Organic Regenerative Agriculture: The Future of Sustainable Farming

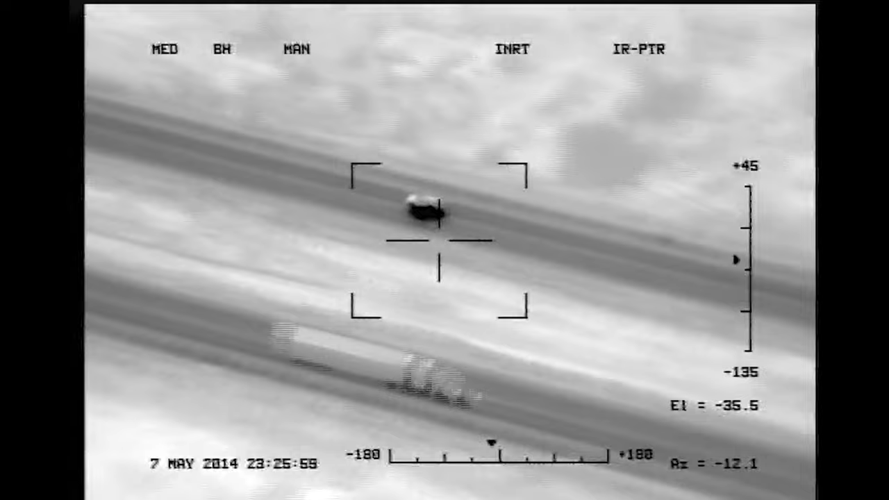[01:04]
He's throwing some things out the passenger side there along the wall, the slow lane wall.
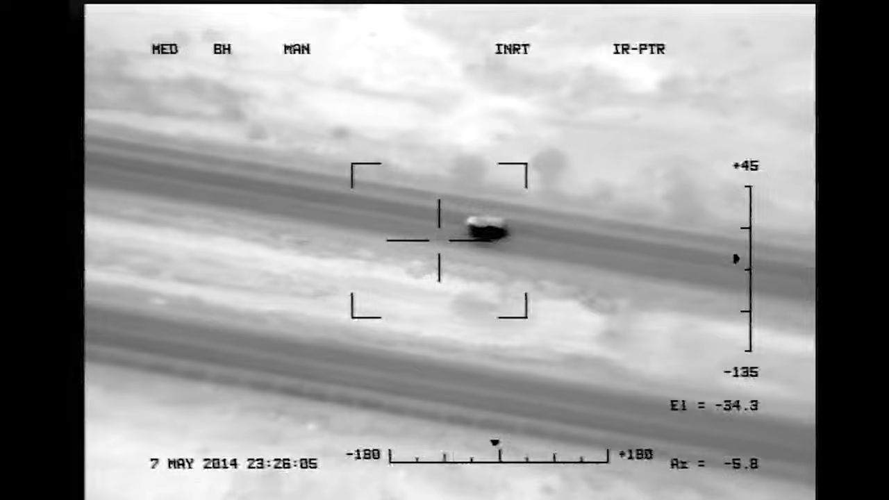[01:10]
619, he's throwing dope out the window. We got Bill the marijuana coming out.